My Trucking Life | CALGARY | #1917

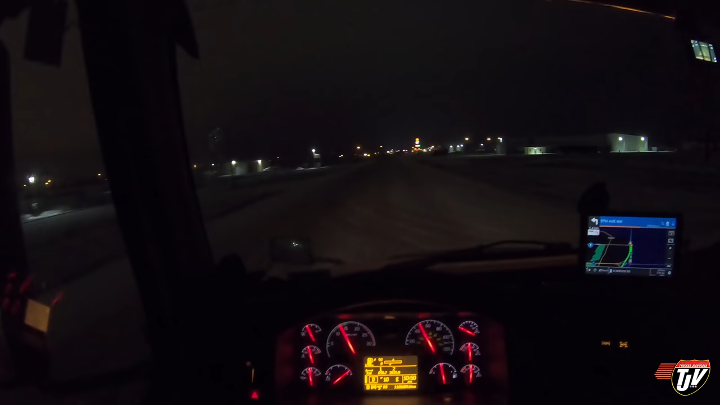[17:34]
This is where we're gonna lay our head down tonight. I wanted to get a little further, but meh. Here we are. It's 11 o'clock right now, so I'm getting tired. I've been up since pretty early. Tomorrow we have 7 hours to drive to get to home. It's still like a full day, but we're gonna try and get up at right, like, you know, between 7 and 8 in the morning and get a good early start. Turn left on 9th Avenue. Ninth what?
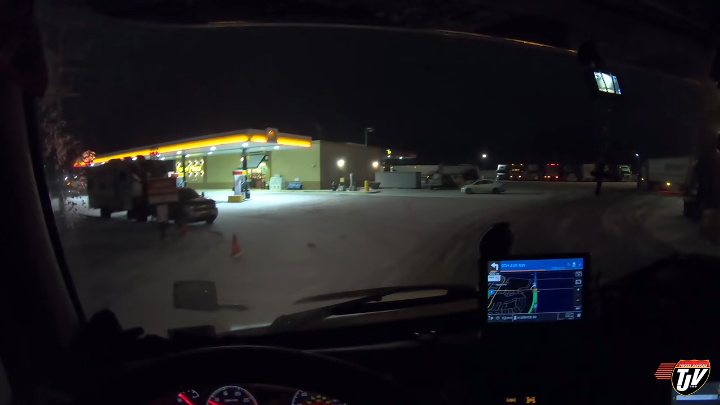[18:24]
Off over here is a courteous to turn your headlights off once you get into a parking lot. Just be careful, because obviously pedestrians won't see you as easily. So, I mean, if you want to leave them, I understand why, but I don't know. Maybe I have like a sensitivity to light.
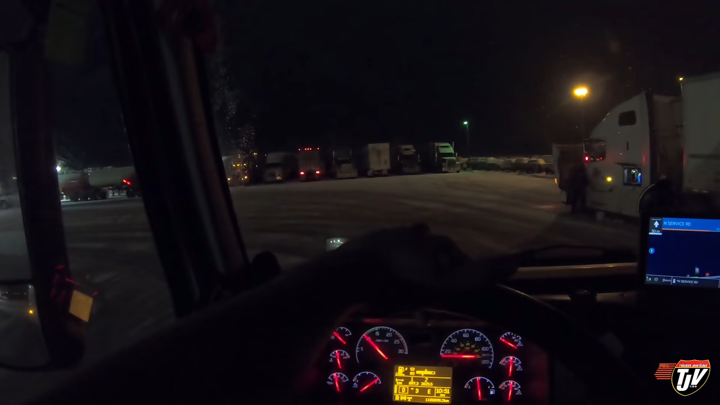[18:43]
I don't like people with lots of bright light. I like the dark. Oh, wait. No, not this one. I'm gonna go over here to this one. There we go. Come on.
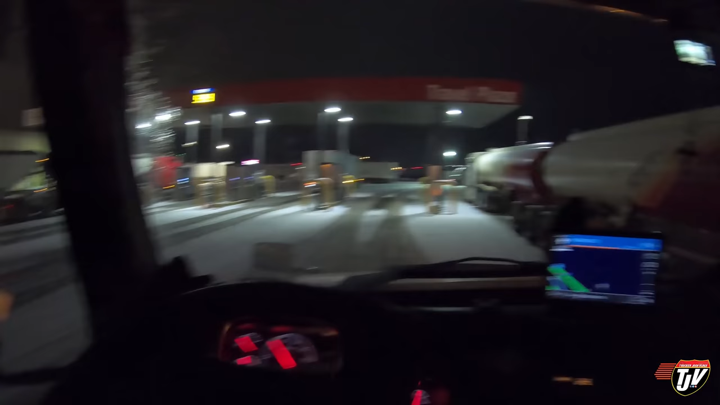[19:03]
Is that guy seriously just parking right there? Dude, that's not a parking spot.